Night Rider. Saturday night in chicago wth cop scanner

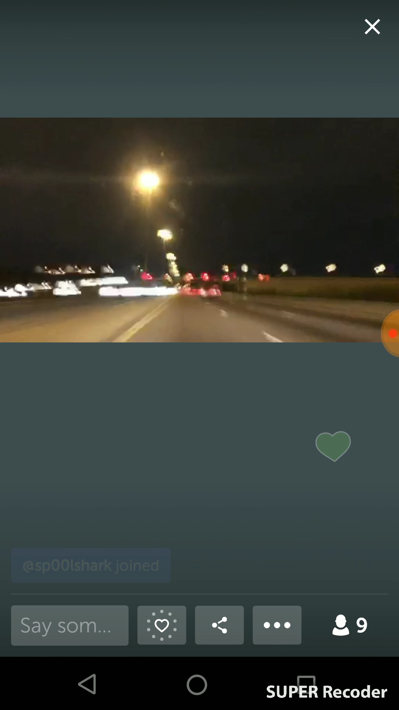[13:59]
You got somebody in custody! Oh, snap! What's this Camaro doing? Dude, he's just like, don't know what he's doing. This guy right here. Fucking everything up. And I'll fucking drive, man. That's not gonna be for sure. 1214.
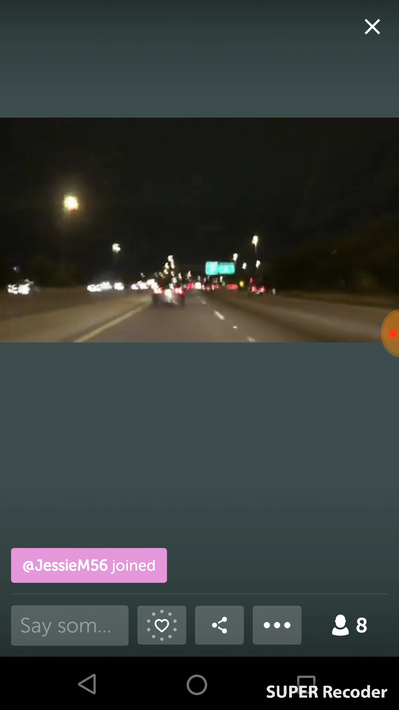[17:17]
Washington. Move, bitch. Get out the way.
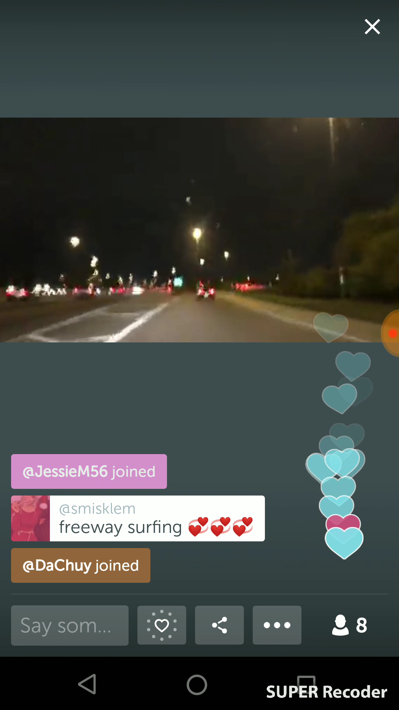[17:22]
Get out the way, bitch. Get out the way. Hunt and Adam in the first district with an arrest from Mariano's 17th and State. We'll get you a better address later. Okay. Sounds good.